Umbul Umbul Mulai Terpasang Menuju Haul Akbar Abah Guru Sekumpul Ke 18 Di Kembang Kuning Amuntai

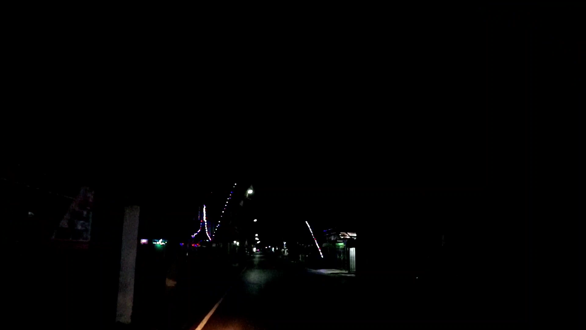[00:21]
menuju Haul Akbar di Pondok Pesantren Darul Uloom Kembang Kuning. Sekarang tepat pukul 1 malam.
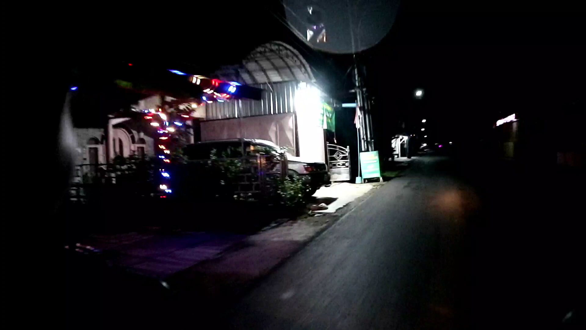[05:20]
Sini ada jual tempe mendoan. Ini masih masuk kota Raden Hilir.
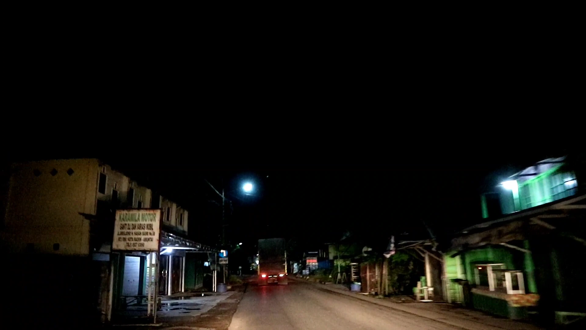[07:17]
Kita belok kiri, ya. Kita arah ke pinggir sungai.
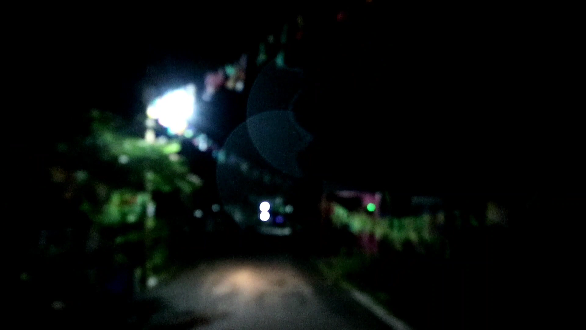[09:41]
Kita udah masuk Kota Raden Hilir.